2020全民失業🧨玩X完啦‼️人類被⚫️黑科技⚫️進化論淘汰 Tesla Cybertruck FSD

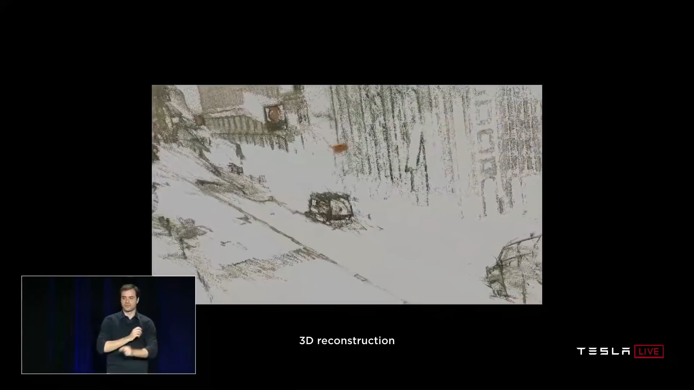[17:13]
怎样用一个神经系统去模拟人类电脑怎样模拟人类的想法啦跟着就是怎样可以纯粹用一个眼睛的vision
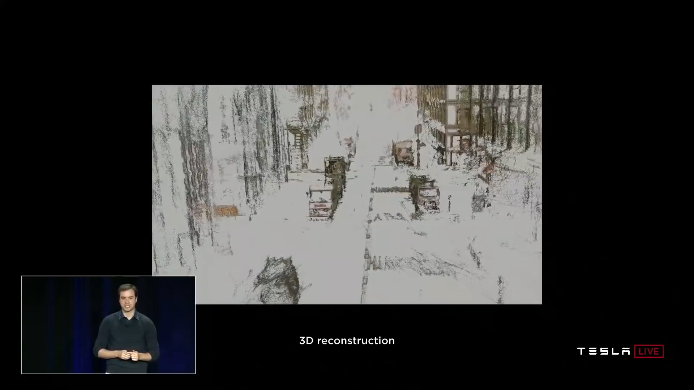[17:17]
就是用普通镜头拍到的东西呢就可以造成一个完整的
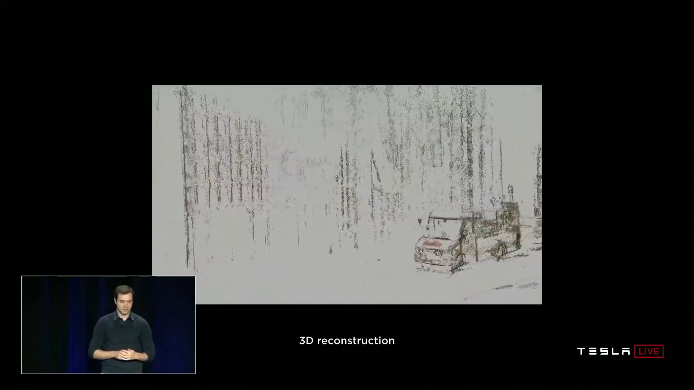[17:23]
自动车系统其实他这条影片讲了呢,